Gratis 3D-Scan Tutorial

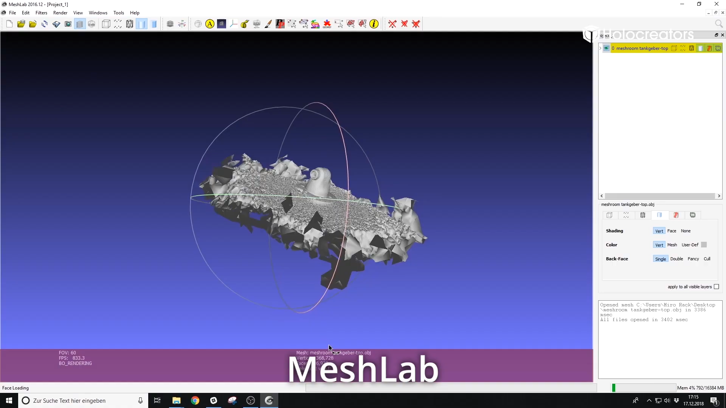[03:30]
In Meshlab kann ich das 3D-Cleanup machen, das bedeutet, ich entferne alles von dem Scan, was ich nicht wirklich brauche. Denn Meshroom hat neben dem Bauteil natürlich auch hier Teile von der gelben Box erfasst und die wollen wir nun löschen.
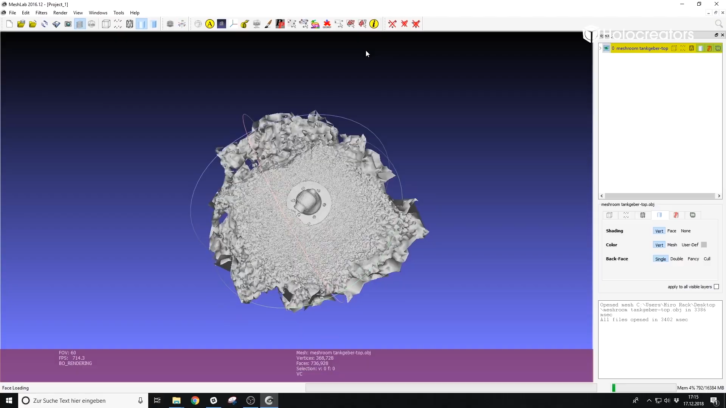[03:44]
Dafür gibt es die Funktion Select Faces on Rectangular Region
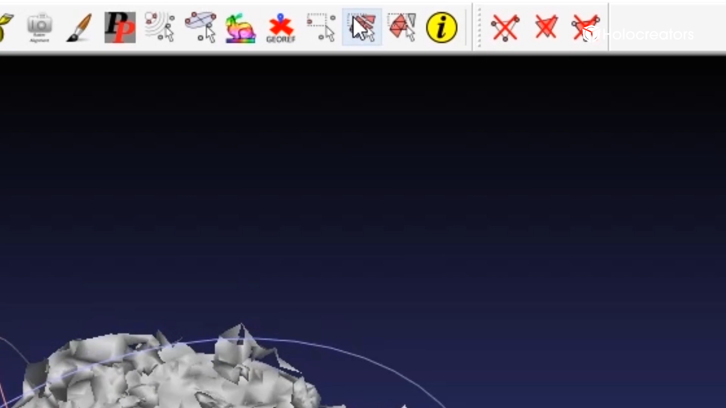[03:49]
und damit können wir mit diesem Auswahlwerkzeug eine Markierung setzen in
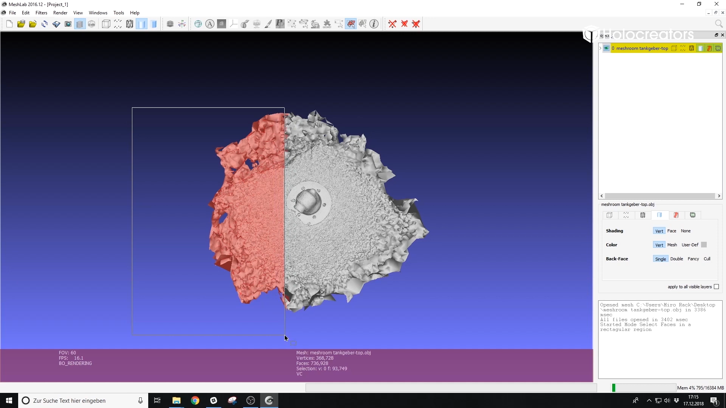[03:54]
Rot und die können wir dann einfach mit dem Delete Key entfernen. Und wenn wir dann fertig sind, können wir diese Datei auch wieder exportieren.
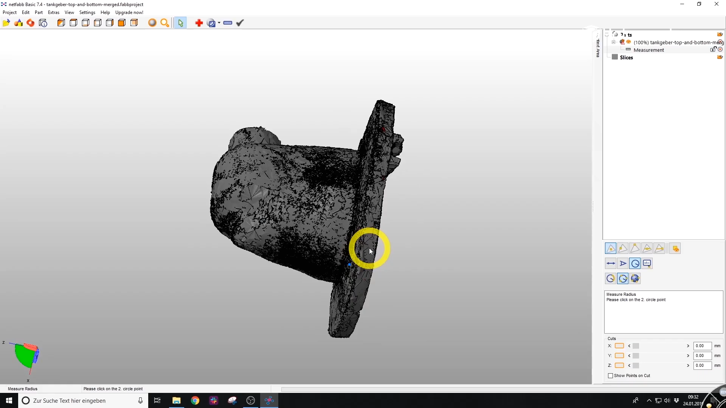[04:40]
ich eine neue Messung des Außendurchmessers
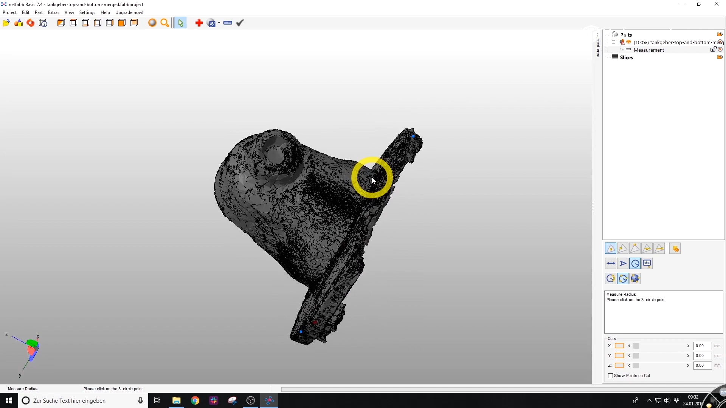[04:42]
von diesem Flanz und da wird mir jetzt angezeigt ein Wert von 6,98 Millimetern.
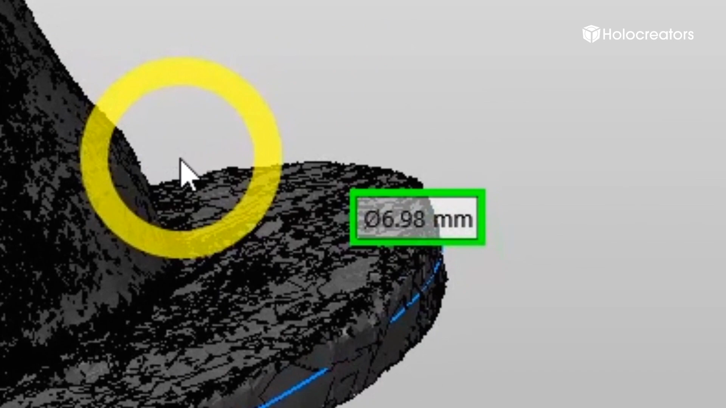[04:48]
Dann gehe ich oben auf Scale und
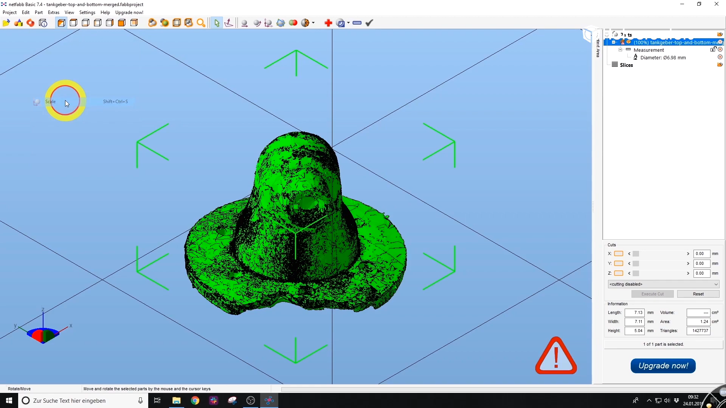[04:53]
hier kann ich jetzt den Skalierungsfaktor einstellen. Wir berechnen jetzt 76,2 Millimeter, das war der Wert, den wir ursprünglich manuell gemessen hatten.
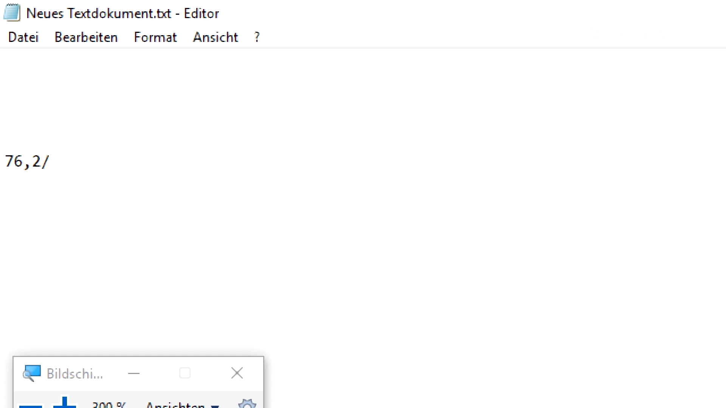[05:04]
Dann der Wert von der Datei, also von der hier gemessenen Datei, das ist 6,98 und dann kommen wir auf einen Skalierungsfaktor von 10,917,
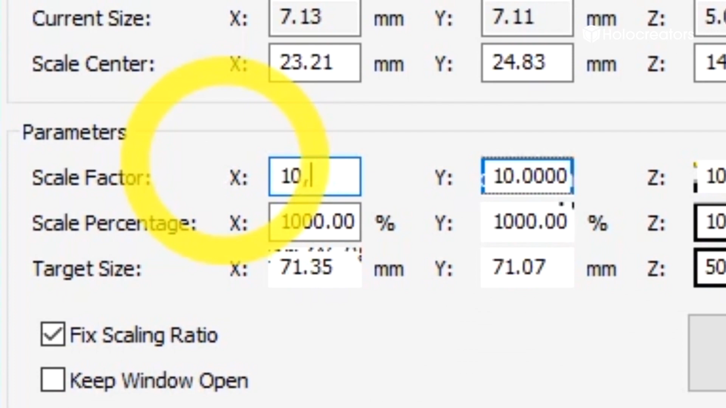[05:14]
den geben wir ein, drücken auf Scale.
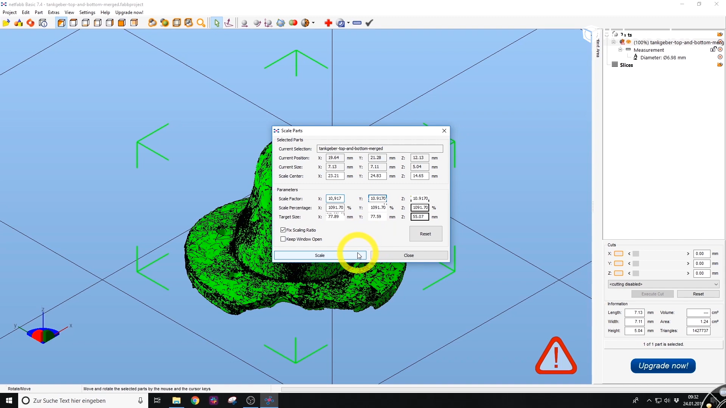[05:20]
Das 3D-Modell wird jetzt hochskaliert, ist jetzt natürlich sehr viel größer,
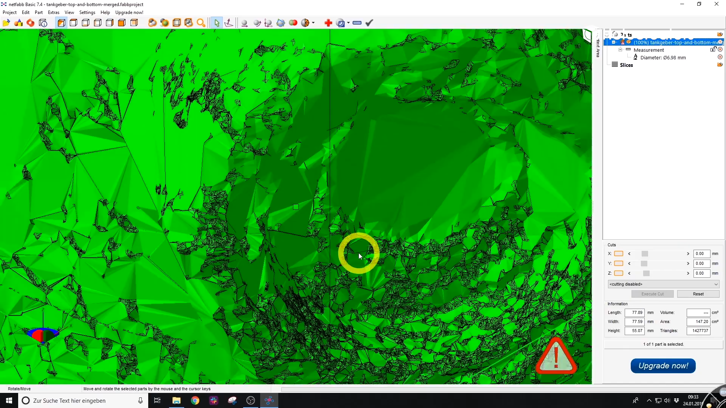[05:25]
aber hat jetzt die korrekten Maße und diesen Prozess wiederholen wir auch nochmal mit dem 3D-Modell, wo der Tankgeber auf dem Kopf steht.
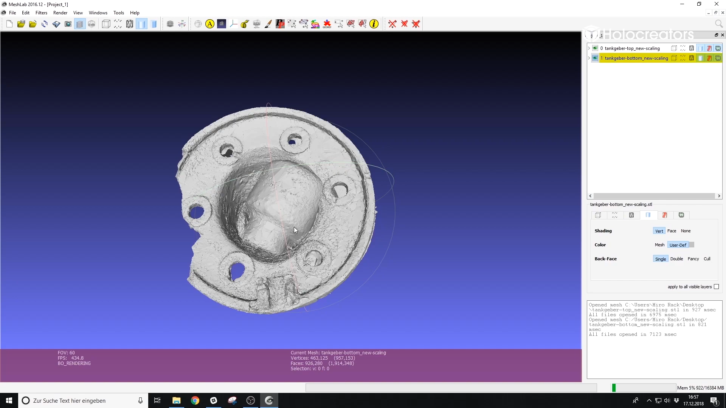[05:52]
Dann drücken wir oben auf den Knopf mit dem gelben A, also für Alignment. Und dann markieren wir zunächst den oberen Scan, drücken auf Glue Mesh Here.
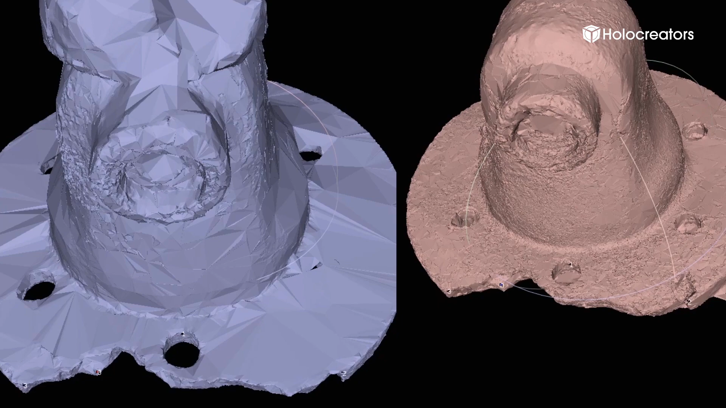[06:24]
Und dann drücke ich auf OK. Und dann seht ihr, dass hier schon mal ein Rough Alignment vom Computer gemacht wurde.
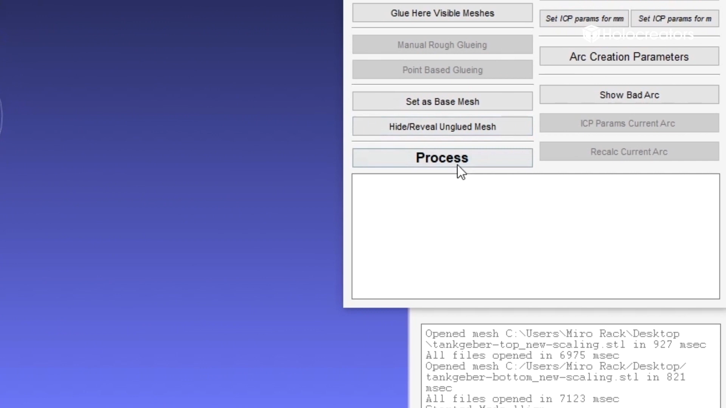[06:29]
Wenn ich dann auf den Knopf Process drücke, dann werden diese beiden Teile perfekt zusammengeführt.
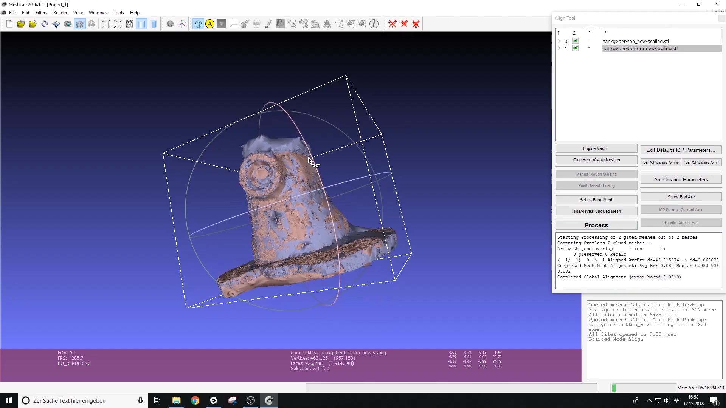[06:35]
Jetzt in einem finalen Schritt löschen wir nochmal die Geometrie raus, die wir wirklich nicht brauchen.
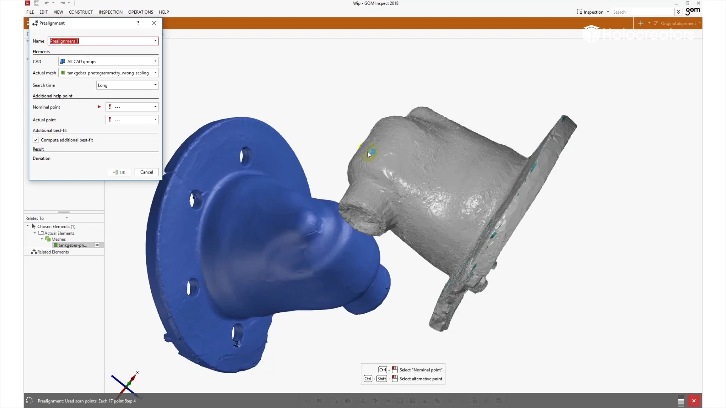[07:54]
Dafür ziehen wir beide in GOM Inspect rein, machen dann ein Automatic Pre-Alignment.
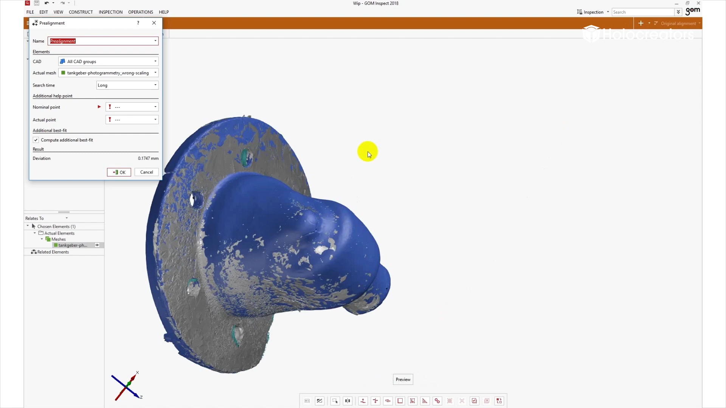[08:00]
Und ihr seht auch schon, wie die dann perfekt übereinander gefügt werden. Und wenn wir jetzt die Auswertung machen, sehen wir auf der rechten Seite eine Skala. Diese Skala zeigt eine Art Regenbogen-Gradient an, der von Rot über Grün nach Blau läuft. Grün bedeutet Null und das ist keine Abweichung. Im roten Bereich liegt der Gratis-Scan über dem Profi-Scan. Und im blauen Bereich liegt der Gratis-Scan unter dem Profi-Scan.
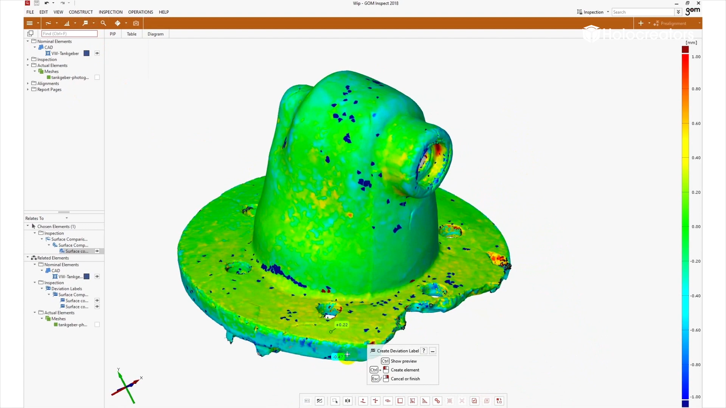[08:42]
Wir wollen jetzt natürlich auch noch an bestimmten Punkten uns die Genauigkeit im Detail anschauen. Dafür setzen wir diese Deviation Labels, also das sind Marker, wo wir an bestimmten Punkten uns die Genauigkeit anschauen können. Und jetzt seht ihr hier, ja wir haben hier eigentlich eine Range von verschiedenen Genauigkeiten.
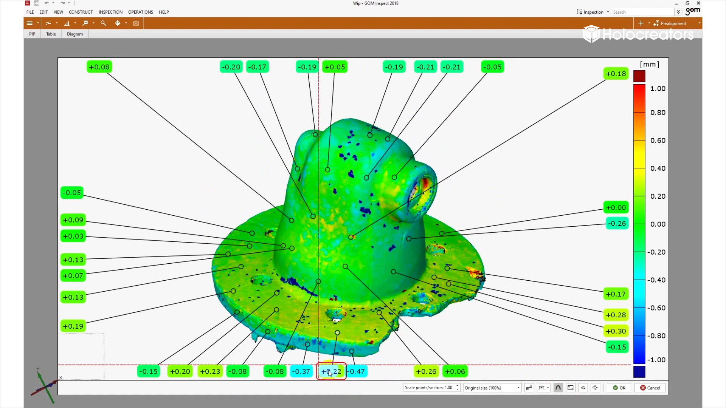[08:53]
Im Schnitt kann man sagen, dass unser Scan nur 0,2 mm vom Profi-Scan abweicht.